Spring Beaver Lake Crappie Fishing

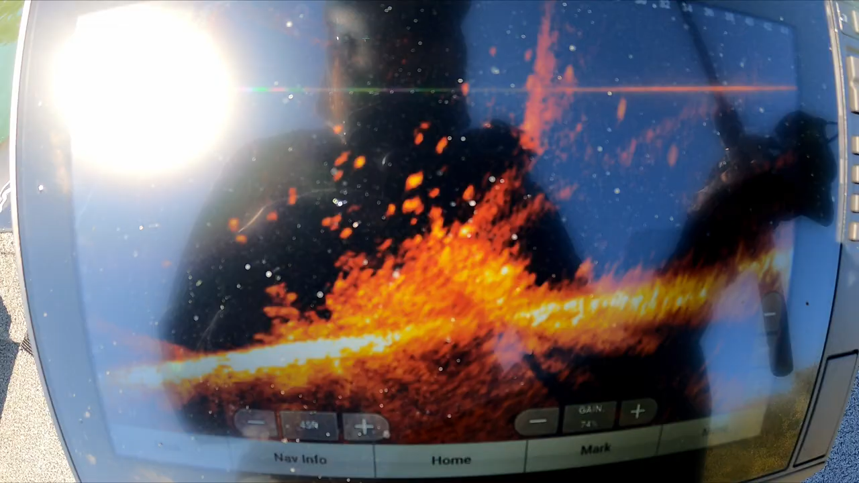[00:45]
Oh Yeah, you see that some big old crappie piles got the ultralight gear out guys
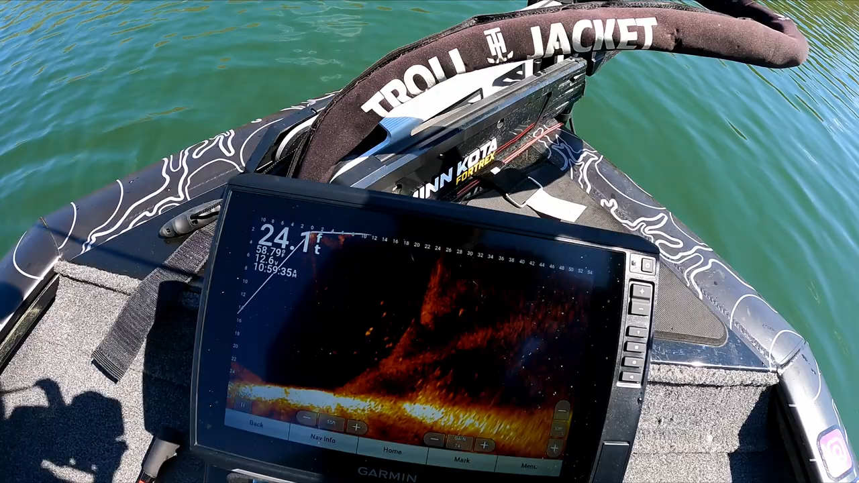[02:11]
On screen: water 58.7°F
Just kind of sitting on a brush pile there guys if you can see that there a little tricky,
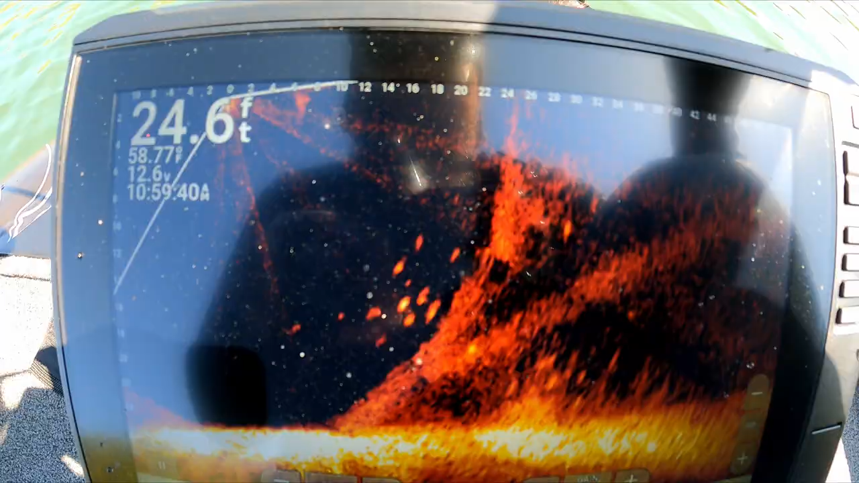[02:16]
On screen: depth 24.6 ft
but a Whole bunch of crappie just sitting down right at the bottom there sitting about I don't know 15 feet down or so
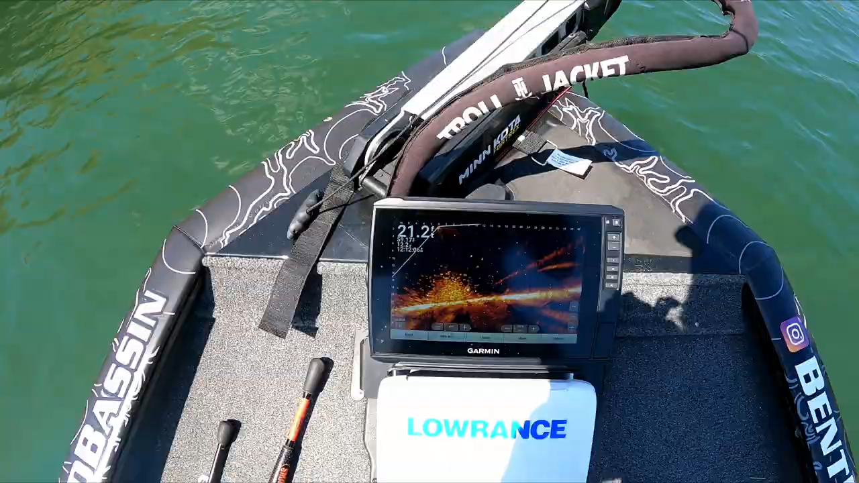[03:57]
Man it is all over the place